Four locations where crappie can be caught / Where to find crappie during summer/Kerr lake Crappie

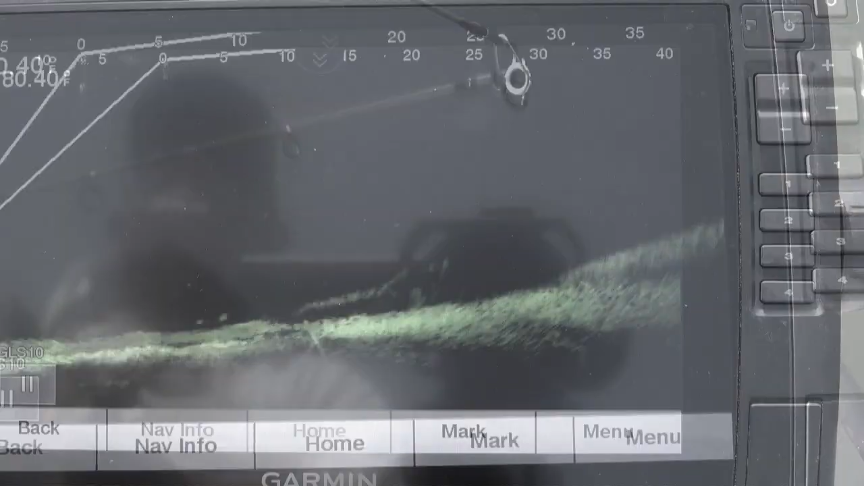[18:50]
Now, we're going to have to deal with some traffic noise. So, I'll try to speak up. Now, the first thing that a bridge does is holes has shade.
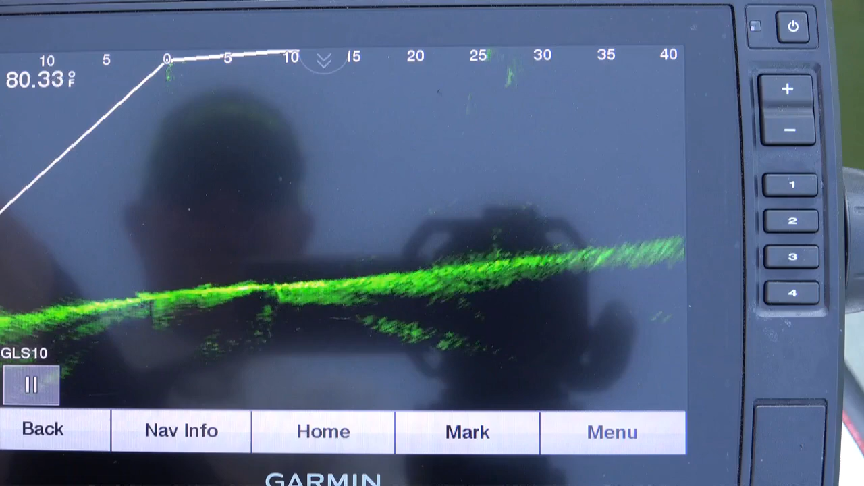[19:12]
On screen: water 80.33°F
Crappy loves shade. So, you can see in the screen there comes a column. That is the front side of the column. We're going to look down the column.
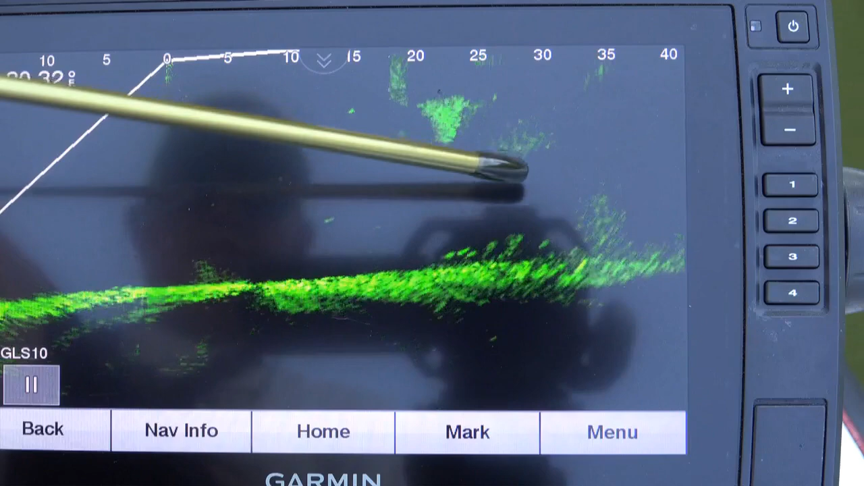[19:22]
And you see this, there's a brace under the water there about 10 feet under the water. We're going to look.
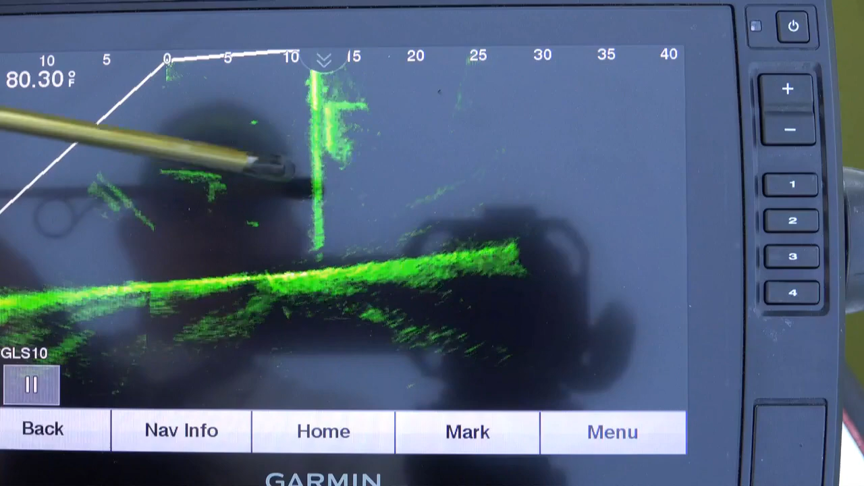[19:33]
On screen: water 80.30°F
So, you can see fish like to hang out up underneath that brace. There's your cross member there.
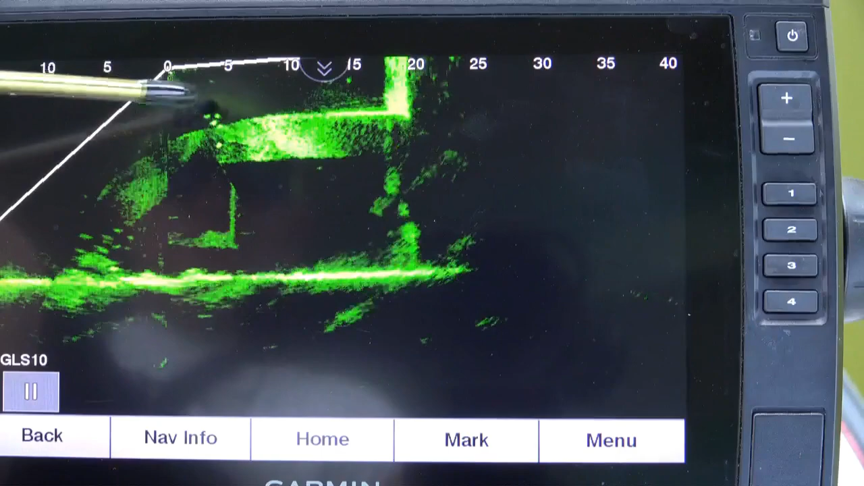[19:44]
But you can see, you've got a couple of fish hanging right out on the top of it there. There's some fish in the brush pile here. I'm going to turn off of this.
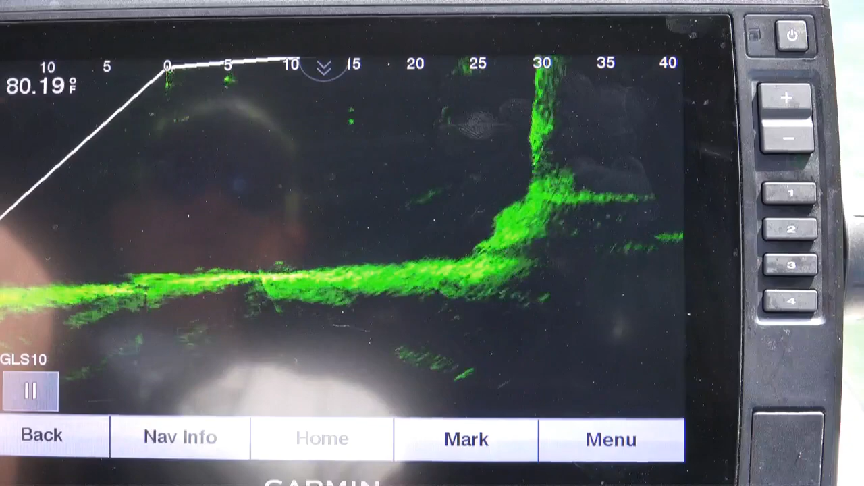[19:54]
On screen: water 80.19°F
And the next piling, if we're looking,
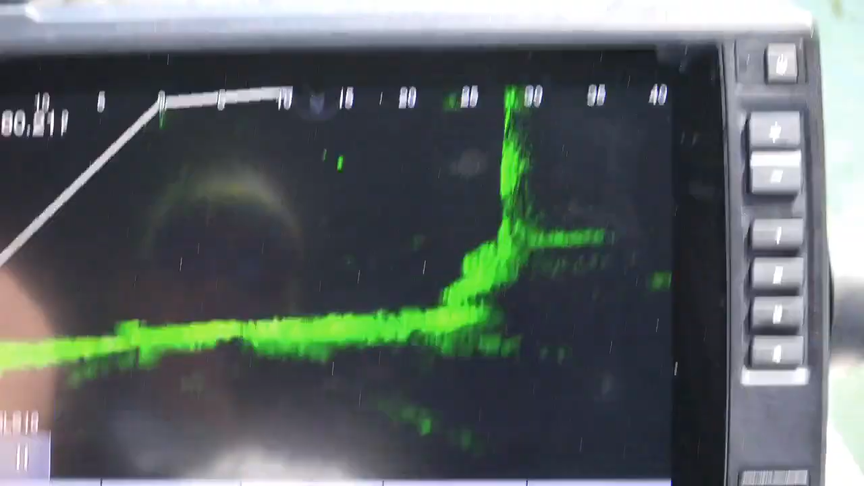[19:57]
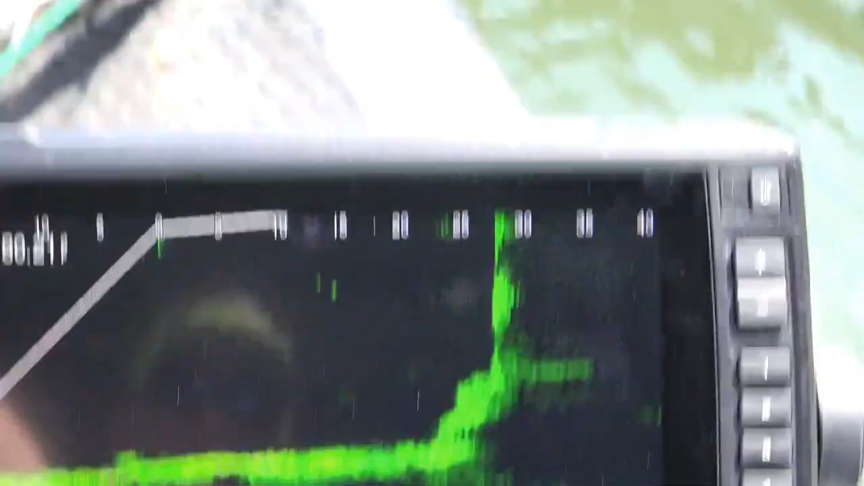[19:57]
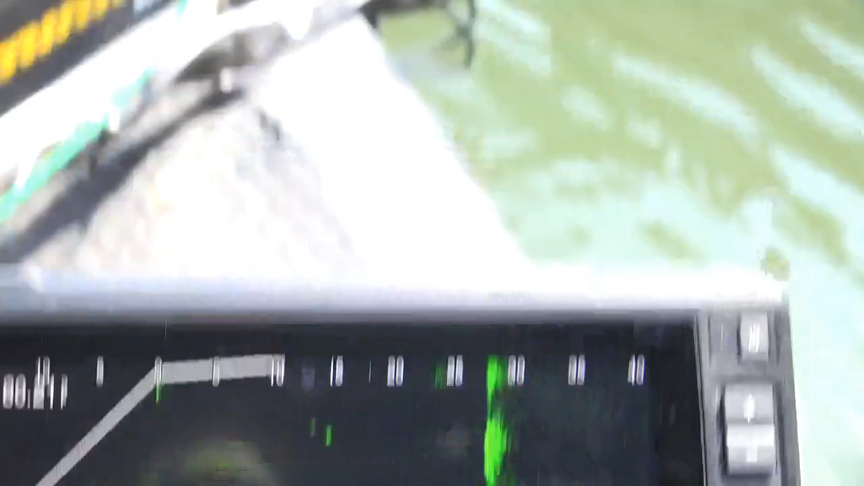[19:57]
this is the piling that you see right in front of you.
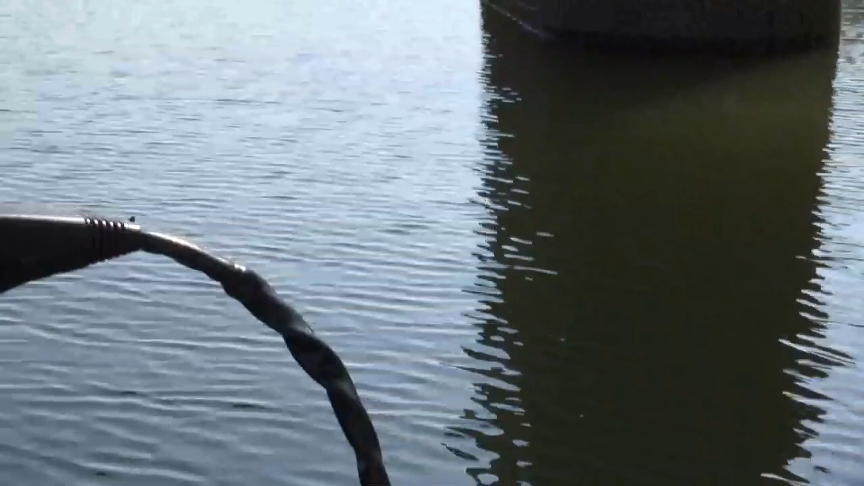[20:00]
I'm looking at that piling right there. And that's what it looks like.
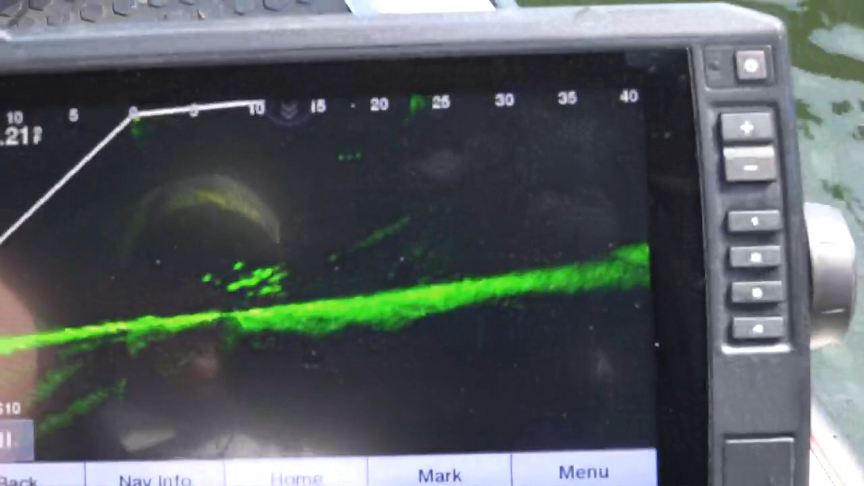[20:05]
I see some fish hanging out right in front of it in the shadow line.
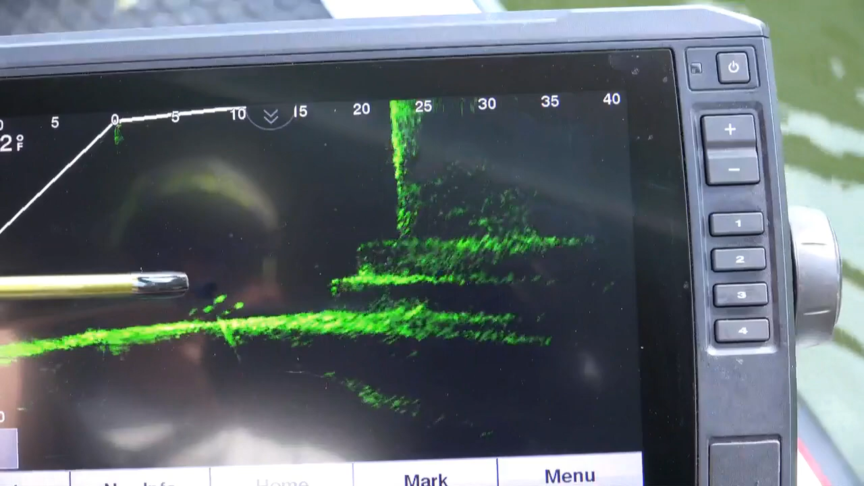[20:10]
That could have been a school of shade. You can see how it's stair-stepped.
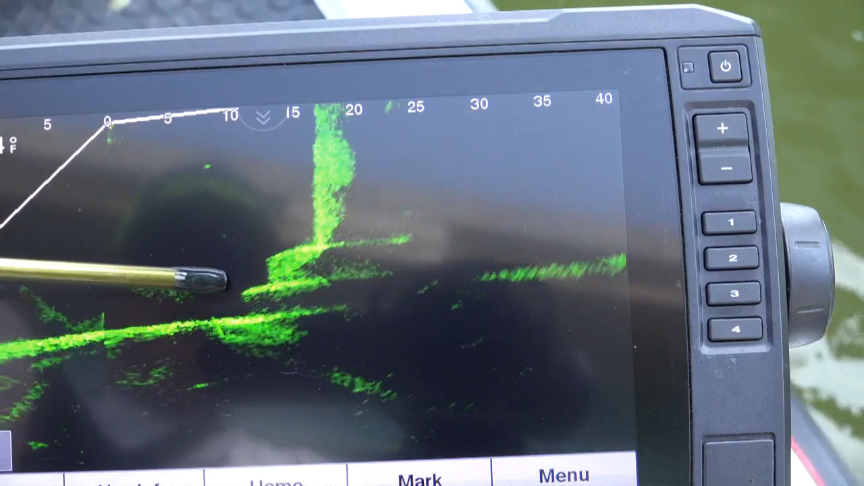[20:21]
Here, here, and there's a column. All right. Now, look at this right here coming up.
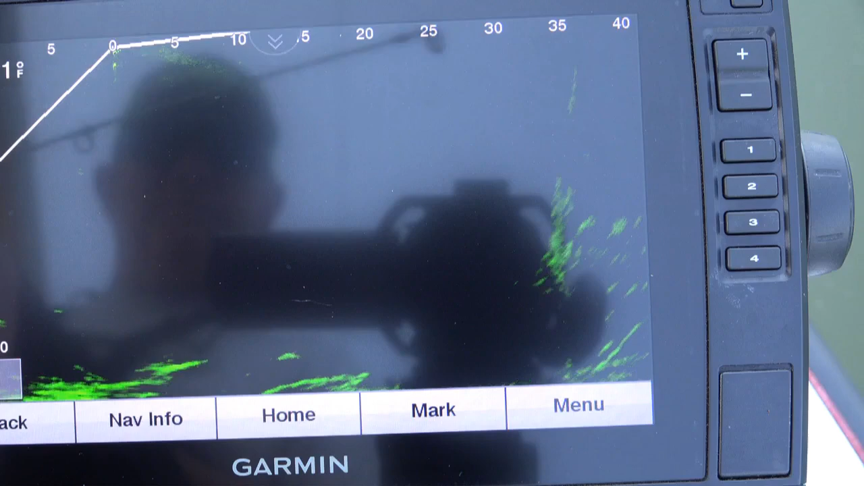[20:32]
See this pillar right here? Let me zoom in on that. See that right there? That is a school. There's a crappie right there. There's a large school of crappie.
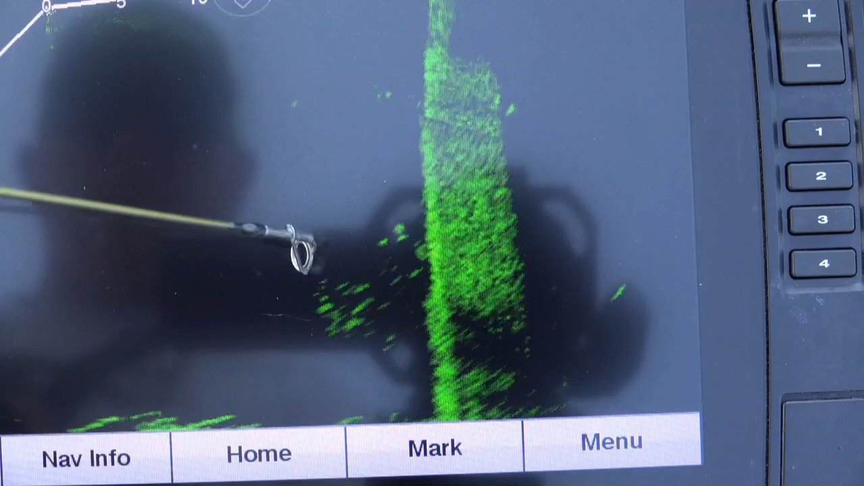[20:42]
Boom. There they are. They're over here on this shadow side. Coming past them.